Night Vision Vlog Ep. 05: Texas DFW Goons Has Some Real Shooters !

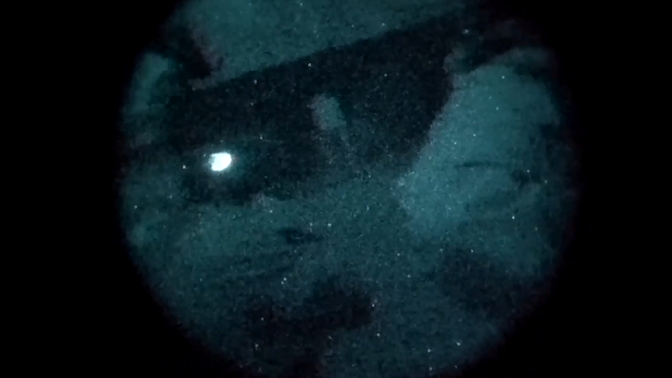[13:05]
Your fucking sight? Line the fucking laser up
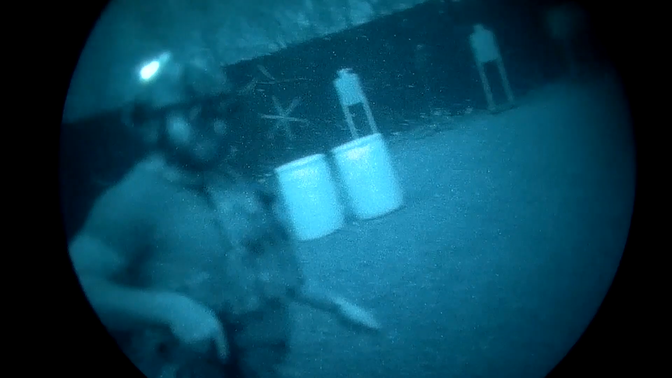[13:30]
This laser is down. That's really easy. You up and in? Yeah. Get ready. Yes. Turn it on. I want to see it. Turn it down.
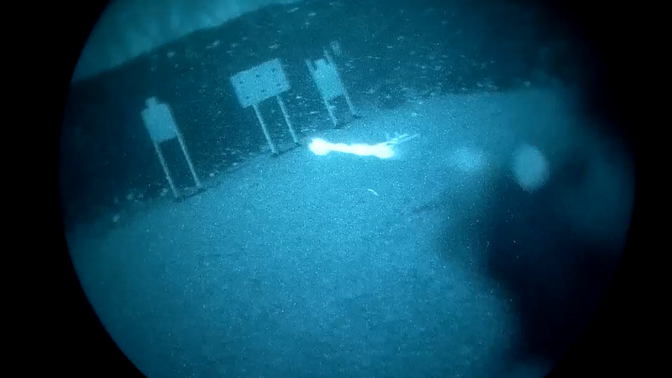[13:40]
Good. 338. Oh, not bad. Hey, when you snap that laser right in it. Uh-huh. Okay. Ready? Yeah. Get ready. You see how far your sight is? Yeah. You can't be using the odds there.
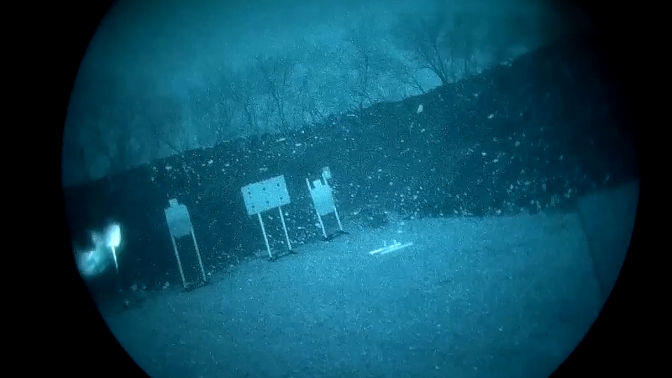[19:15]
Oh, fast! Oh! Yo, Doug, that first shot was fast as fuck, dude. If that mag reload would have, you would have had the fastest speed right there.
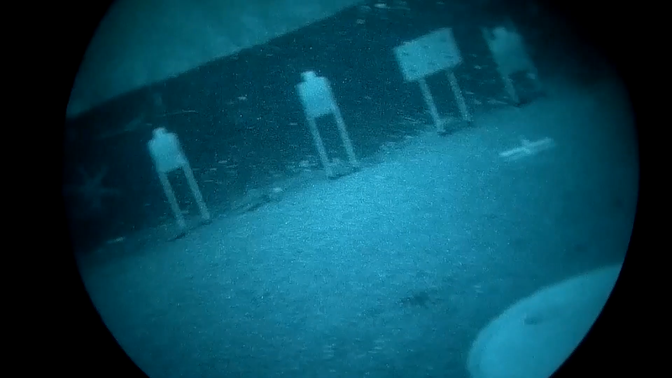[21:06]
Nice. Damn, he's shooting fuck. We're gonna shoot over the hill, bro. Yeah, hold that front. Shoot hard. Oh, shit. Damn, the light is bright as fuck.
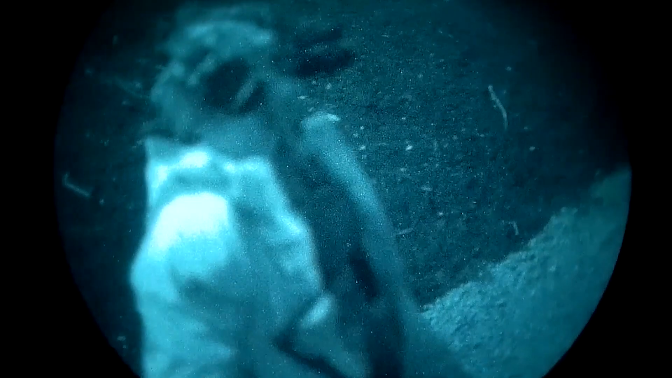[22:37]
Again. Hey, what was the drill again?
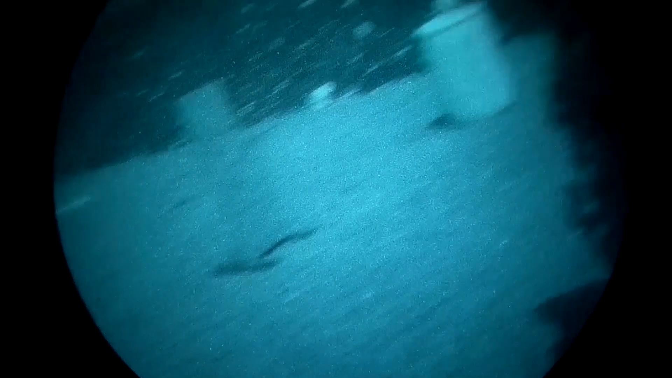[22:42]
Two standing in the center target. One to the next barrel.
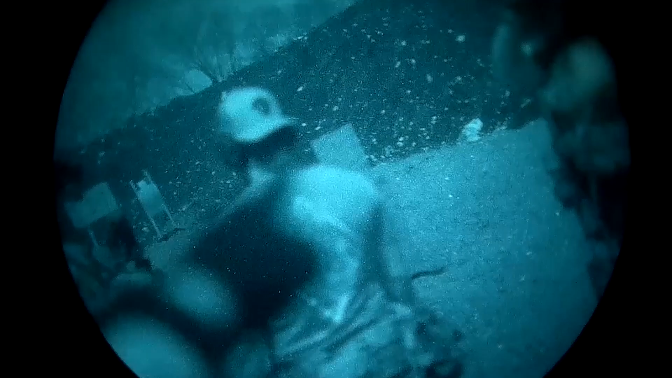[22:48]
Uh-huh. Two standing center target. Okay. Kneel at that barrel and put two in the small target on the right.
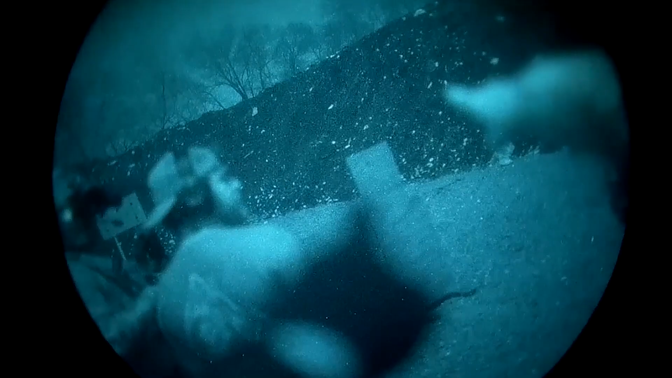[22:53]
Uh-huh. Run back over here and kneel and two in the small target on the okay. Right. Okay. Oh, okay, okay. Yeah, standing, then kneel, kneeling. Okay, okay. Yeah.
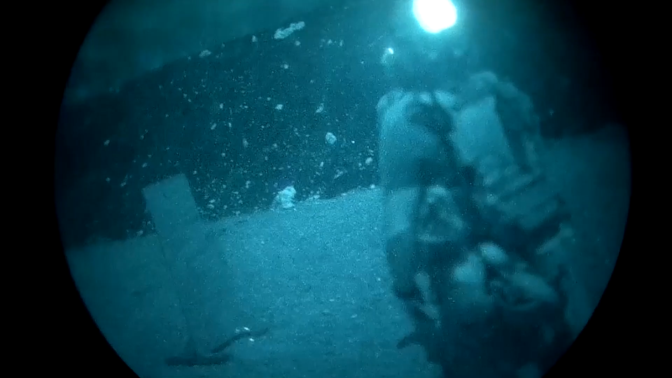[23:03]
Standing. And then here you go back to the small plate. Back to the far right target. Come on.
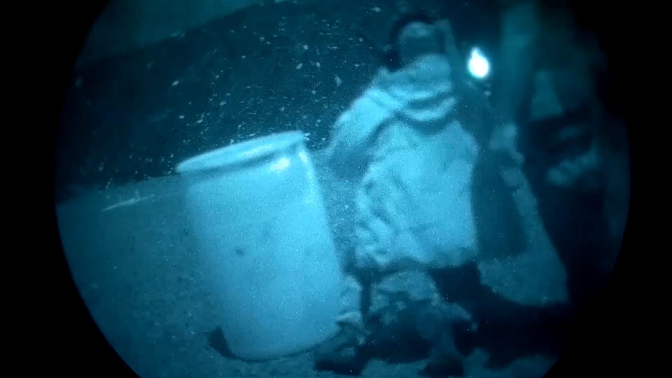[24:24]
Dang, that's pretty damn fast for having to reload that shit. Work through it. Full mag hitting the ground. Yeah, hell yeah. Come on, work through it.
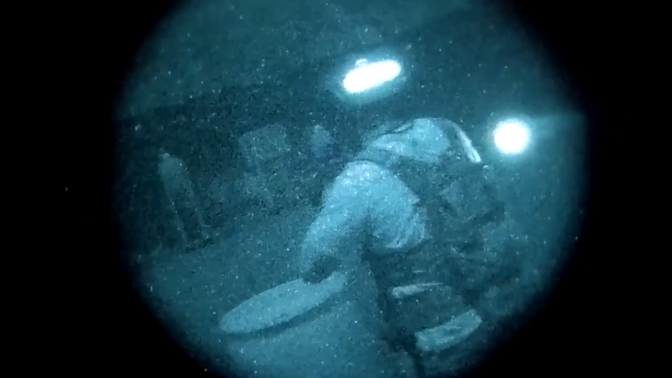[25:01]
Kneel, kneel, two rounds, little target, make it.
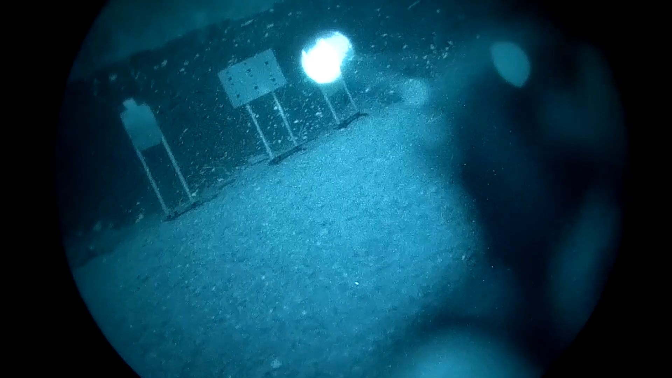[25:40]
Alright y'all, let me show you something.
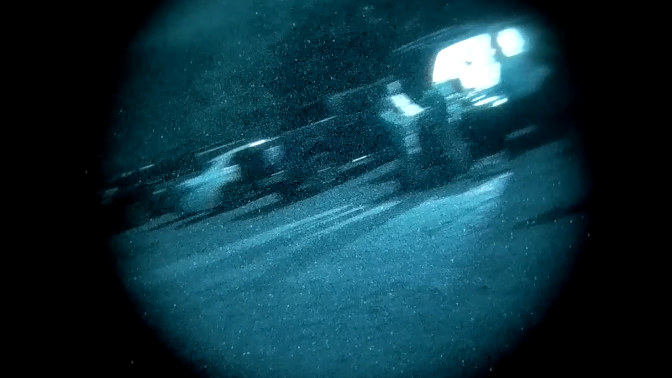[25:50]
Look at everybody out here. Ranges, 7 bays, more people still coming. A little bit of ambient light, but nothing too crazy.